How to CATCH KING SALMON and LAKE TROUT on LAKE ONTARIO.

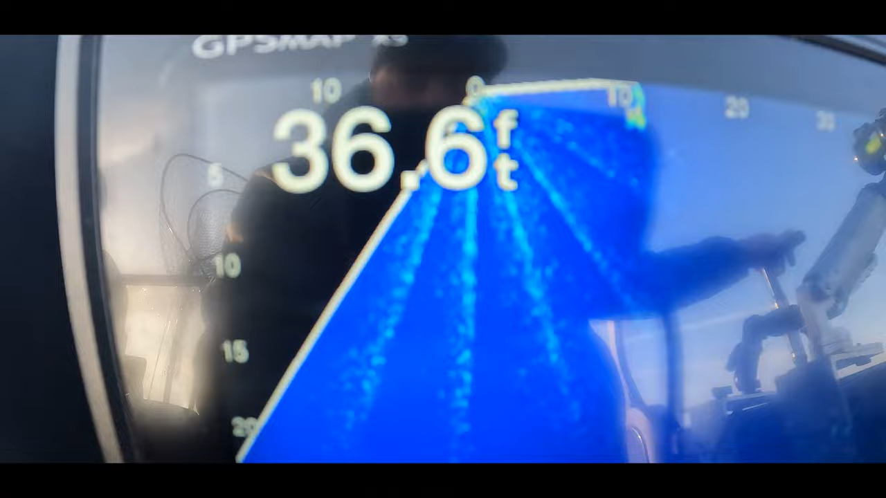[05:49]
On screen: depth 36.6 ft
If I look backwards, I can see there's Mitch's cannonball. You can see the temp probe and clip.
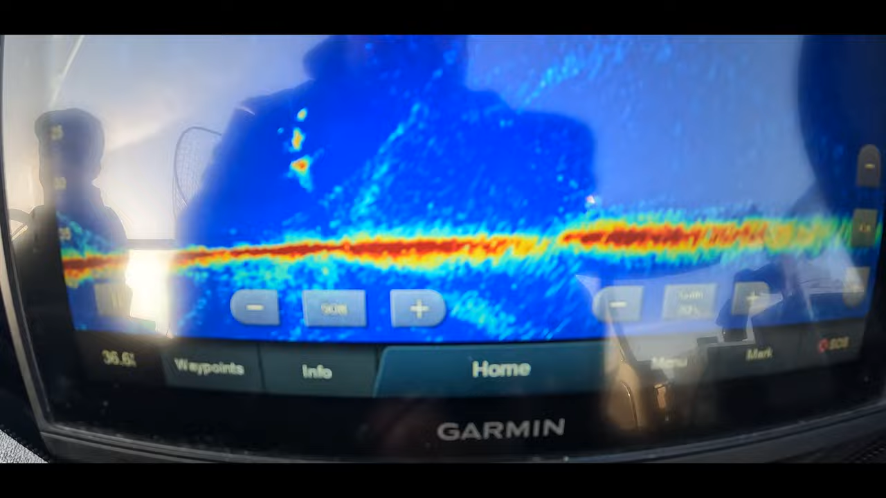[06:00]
And then if I look over to the left a little bit more, I should see mine. So there's mine.
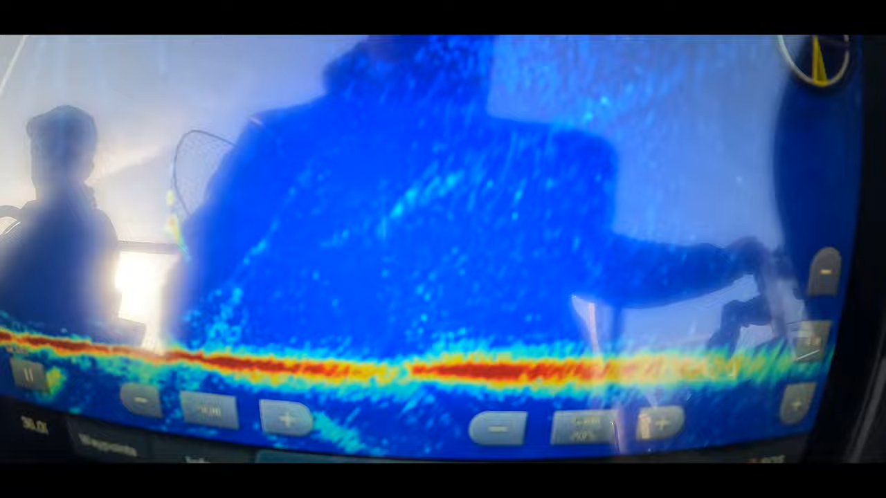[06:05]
And if I look over here, I can see my spoon moving there.
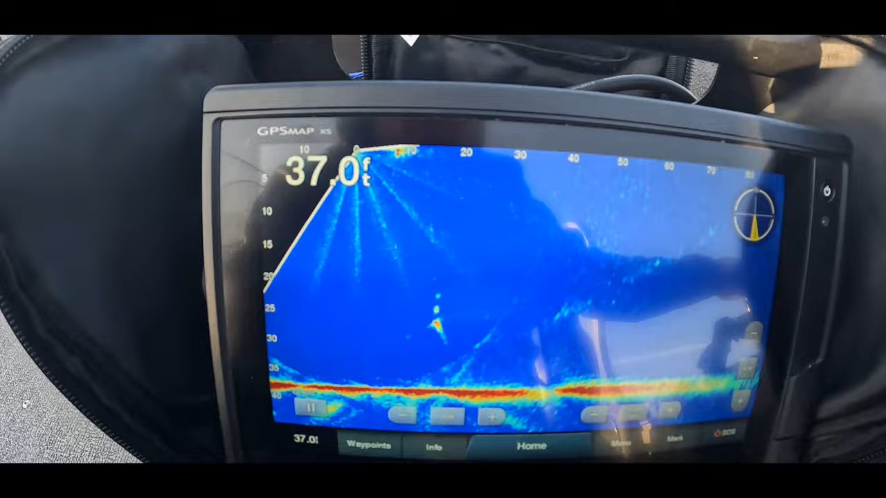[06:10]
So what we're doing is basically trying to find out where these fish are sitting, if we see any bait schools, if they're on the bottom, if they're high,
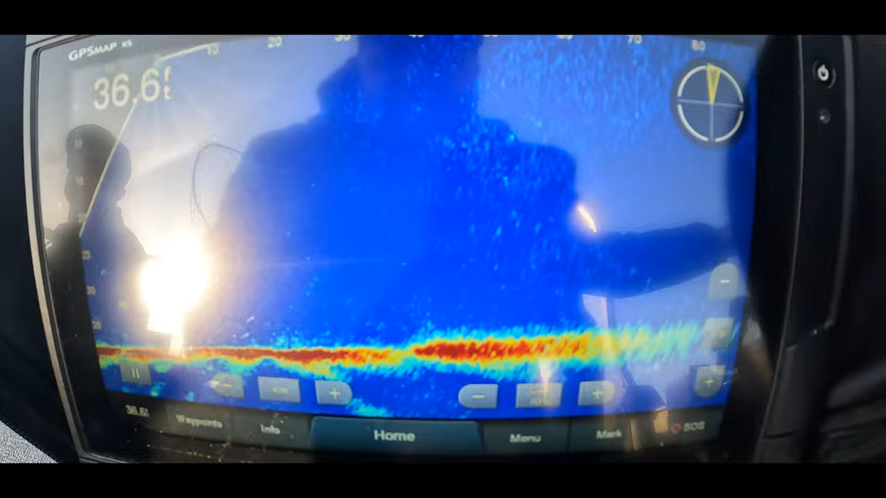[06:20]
On screen: depth 36.6 ft
and also look at the reaction of these fish. We did see one come up and look at one of the cannonballs. It was swimming for a bit with Mitch's, and then it dove down, probably a Laker.
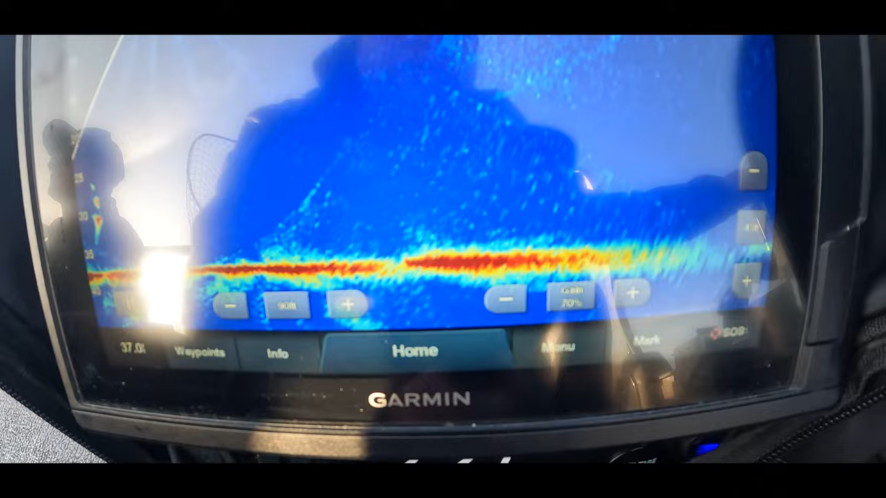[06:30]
But that's the only one we've seen so far, so we'll try this depth and maybe move out a little bit deeper shortly,
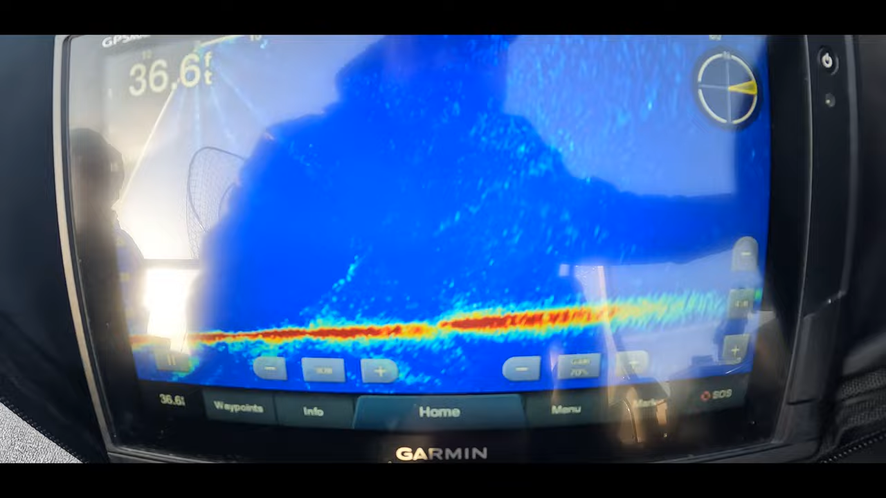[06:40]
On screen: depth 36.6 ft
but we'll keep looking until we see the fish and then try to target on them. Just saw one. Could be a salmon. He moved quick. Frick, where the hell did it go?
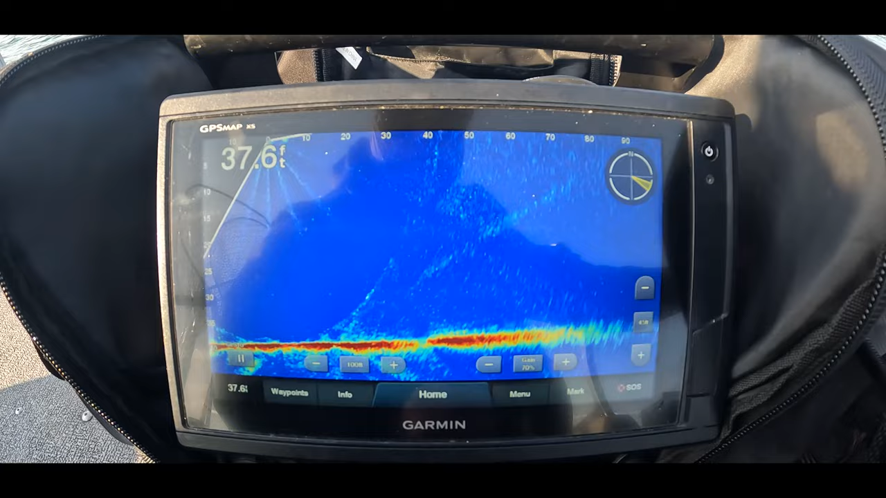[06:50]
On screen: depth 37.6 ft
Look at where I am, dude. Right where that 10 is. Yeah. Like, I'm right at the perfect depth for that guy. Oh.